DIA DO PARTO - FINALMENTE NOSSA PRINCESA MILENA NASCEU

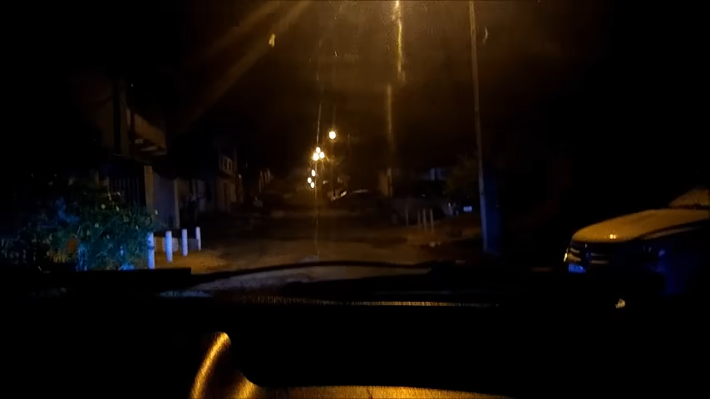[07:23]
Gente, acabou de me dar uma contração muito forte. Ainda tá doendo um pouco. Só que o Luiz não conseguiu gravar que ele tava tirando o carro. Então agora a gente tá saindo aqui de casa. Ai, vamos lá, gente. Tô sentindo bastante dor. Muita dor mesmo. Já estamos quase perto da maternidade, tipo, a sorte que a gente tem é que ela não é longe de casa. De carro dá o quê?
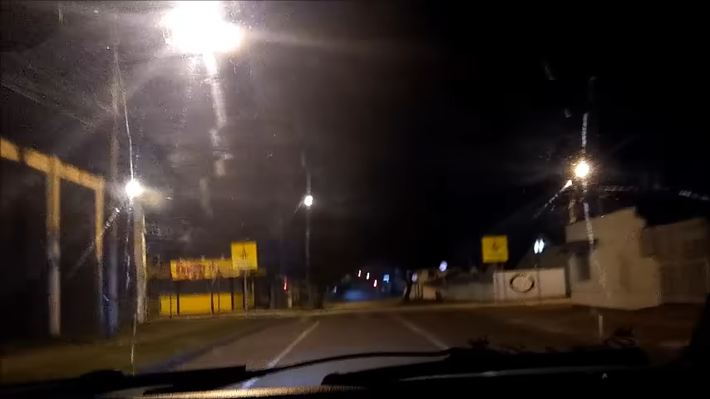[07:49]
10 minutos e nem isso por conta que as ruas todas estão vazias, ó, como vocês podem ver, né?